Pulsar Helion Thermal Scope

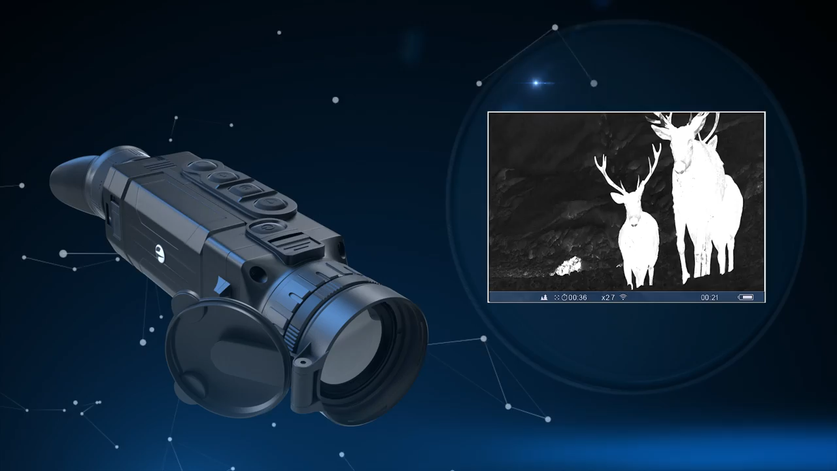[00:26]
Top Helion models have the highest in class sensor resolution of 640x480 pixels,
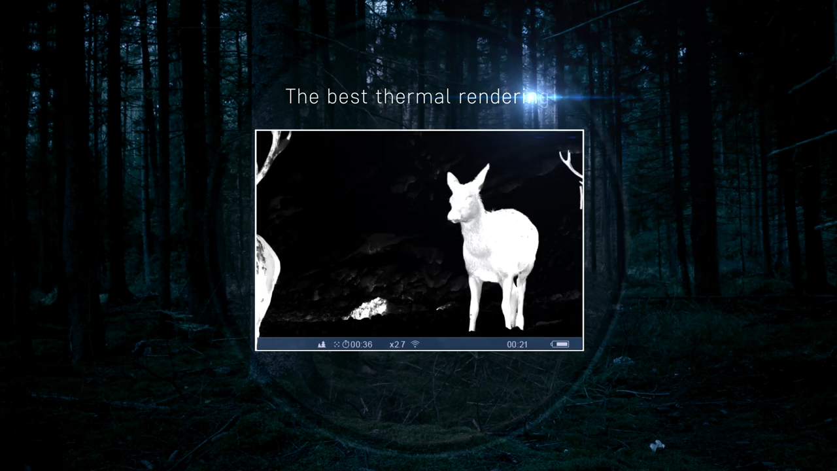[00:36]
The best thermal rendering software for increased clarity and image sharpness.
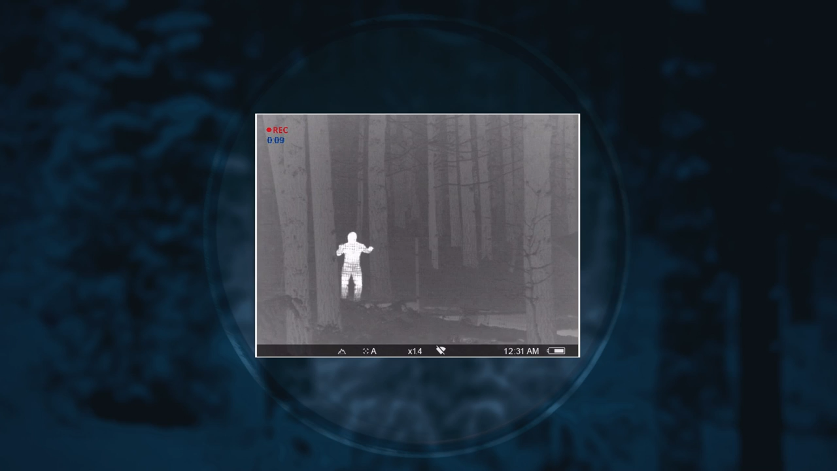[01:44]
The Helion can be used as a portable security camera that will cover every blind spot and ensure that you stay safe when detecting suspicious activities.